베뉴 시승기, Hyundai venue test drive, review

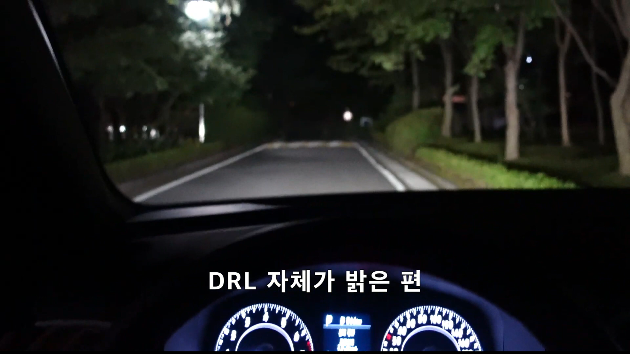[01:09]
지금 DRL이 조금 밝아서 앞에가 좀 밝아 보이기도 합니다. 점등 상태고요. 하향등을 켰을 때입니다.
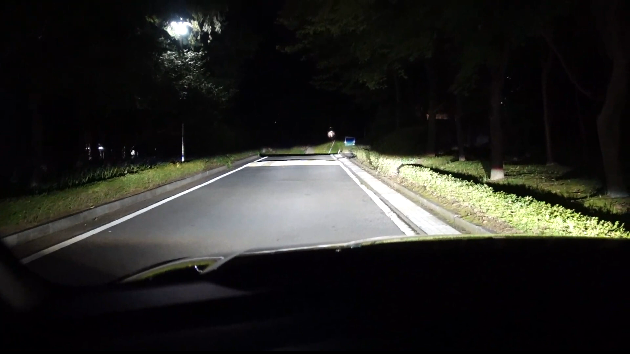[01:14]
이 차량 등급에서는 굉장히 밝다라고 생각이 되고 있고요. 또 완성도도 조금 높은 것 같은 게 이 위쪽에 보시면 잔상 같은 것들도 크게 거슬리지 않습니다. 오토모드까지 지원을 해주고 있고 이게 상향을 켰을 때의 모습입니다. 직진성이 상당히 좋고 밝은 걸 느끼실 수가 있죠. 외부에서 봤을 때도 LED 타입의 DR에 사각형으로 되어 있는 부분이 굉장히 밝게 보이고요.